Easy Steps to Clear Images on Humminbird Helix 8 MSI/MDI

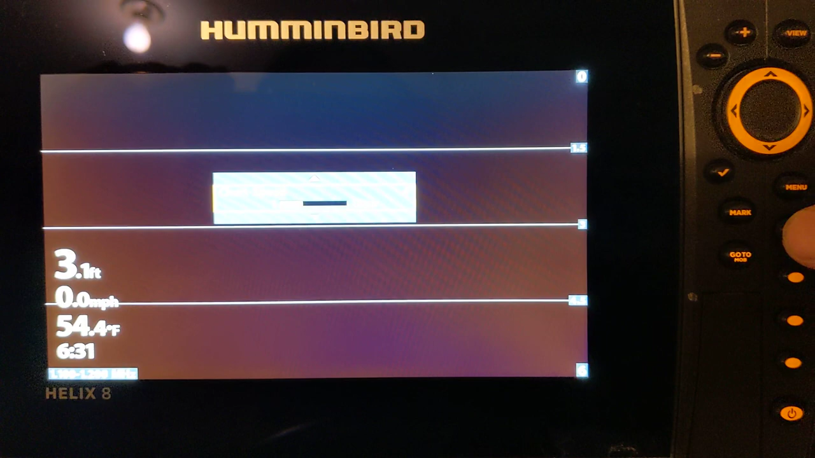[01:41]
On screen: depth 3.1 ft, water 54.4°F, speed 0.0 mph
it's important to keep that chart speed with
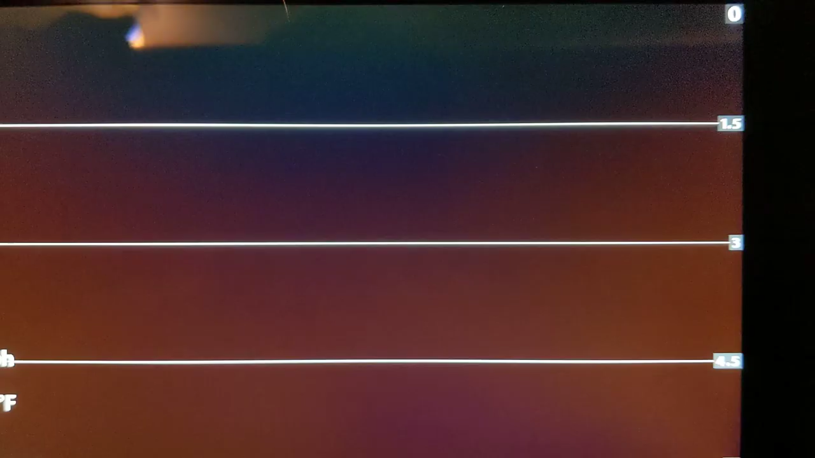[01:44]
that so and how to get to chart speed is just one touch
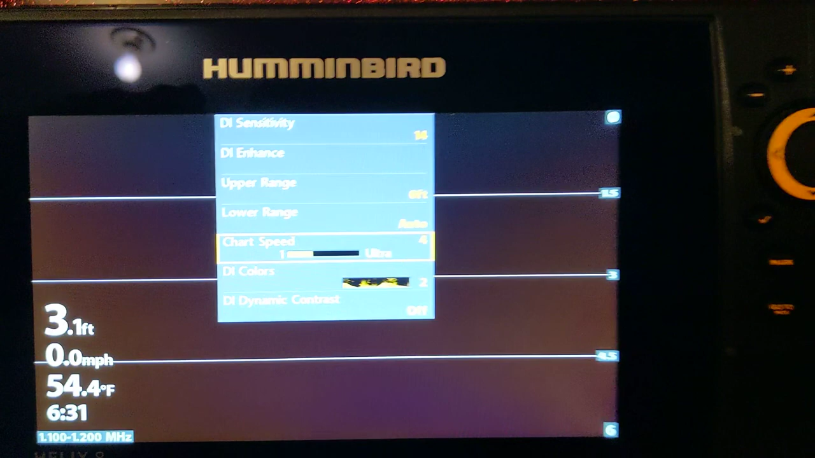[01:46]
On screen: depth 3.1 ft, water 54.4°F, speed 0.0 mph
of the menu and you can get a quick shot of it right there color palette I
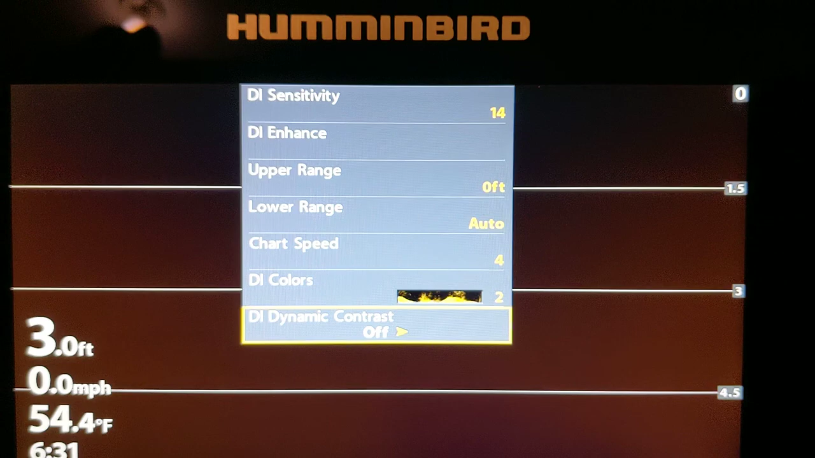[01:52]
On screen: depth 3.0 ft, water 54.4°F, speed 0.0 mph
change that all the time I'm all the time changing the color to see what's gonna end up being the best so every
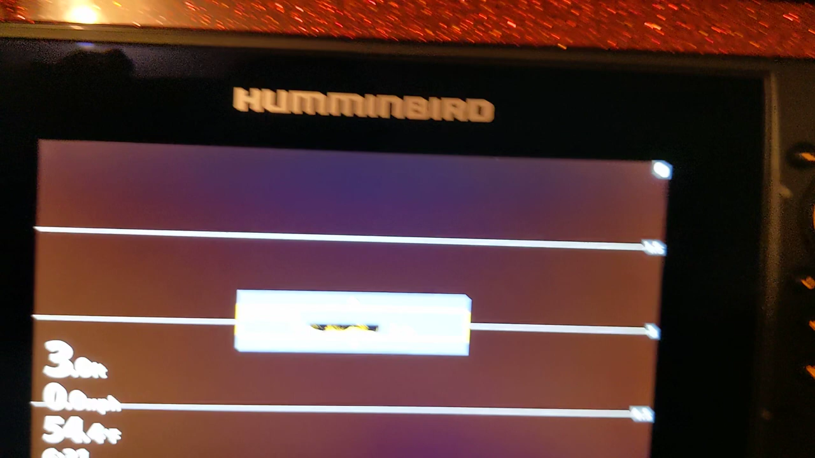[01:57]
day is different every late conditions are different so the eye colors change that all the
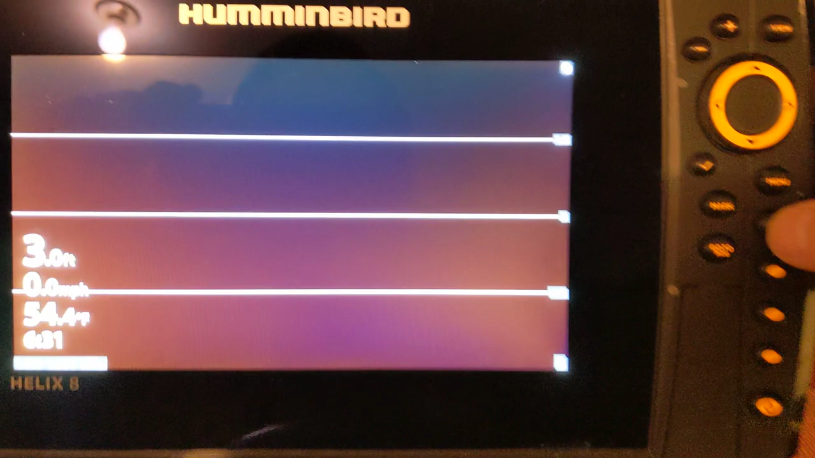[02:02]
time so the next thing would go to menu hit your menu button
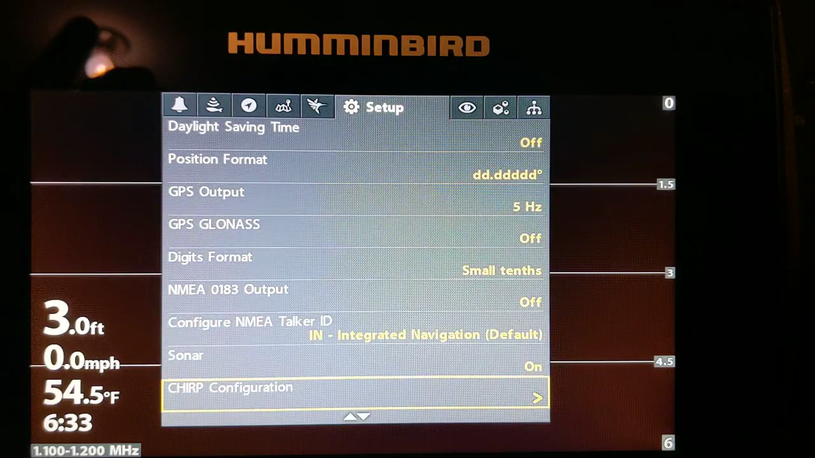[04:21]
On screen: depth 3.0 ft, water 54.5°F, speed 0.0 mph
anyway that is some of just a couple of the of the tricks to getting clear
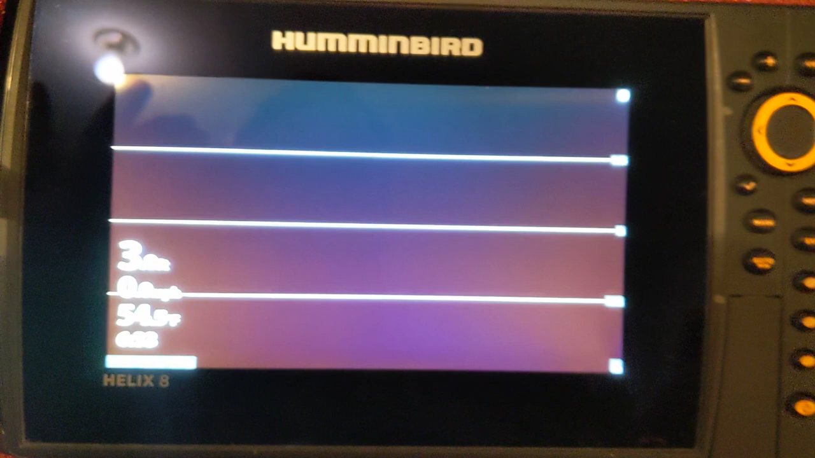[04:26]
images on your your helix models and again I am NOT an expert I